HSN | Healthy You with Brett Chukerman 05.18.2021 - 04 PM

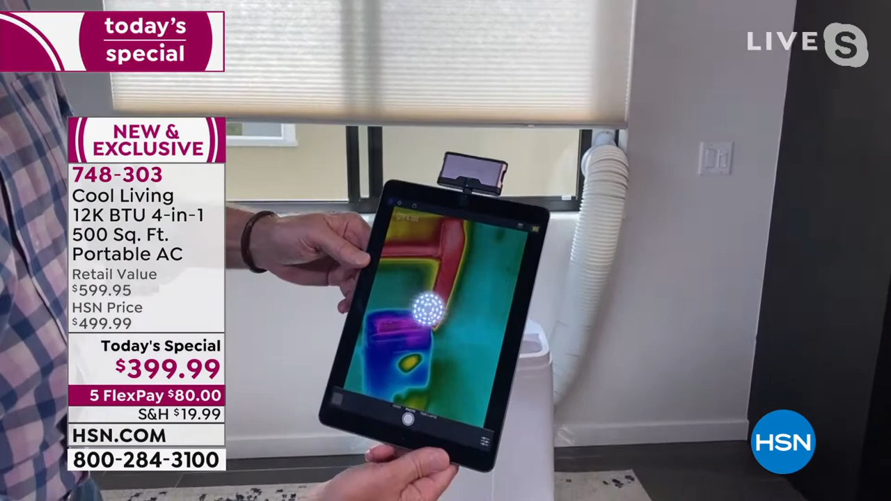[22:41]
So the bottom left, right, that's the actual unit, right? And you can see it's in the blue. Can you see that? Yeah. It's in the blue. Look at that. And then the hose is bright red.
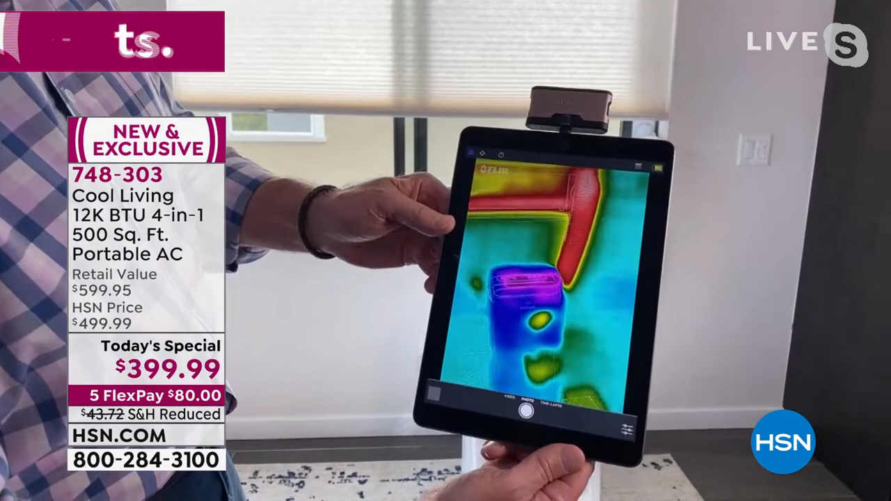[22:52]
Whoa. Because the hose is easily over 85 to 90 degrees,
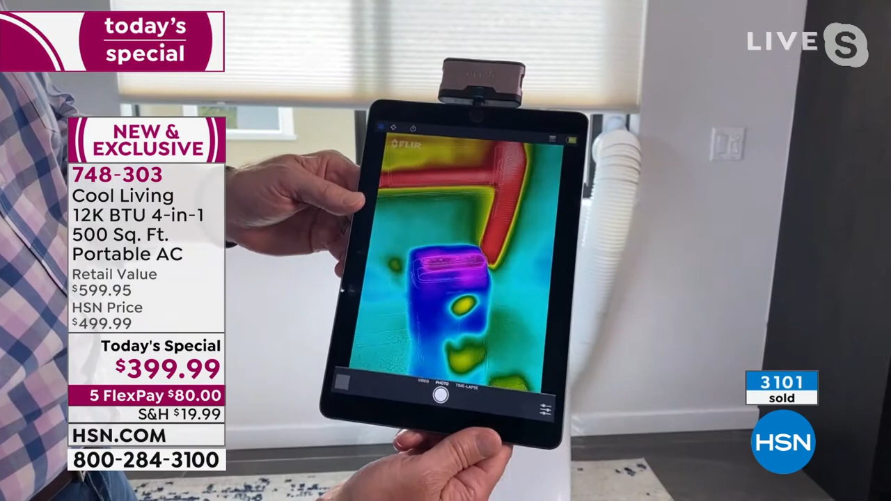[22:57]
while the unit is a chilly 40 degrees or cooler. Isn't that wild? So that's what's happening. So all of that cool air is coming out into this room, and all that hot air and moisture is going out the window. And let's confirm that with the laser thermometer real quick.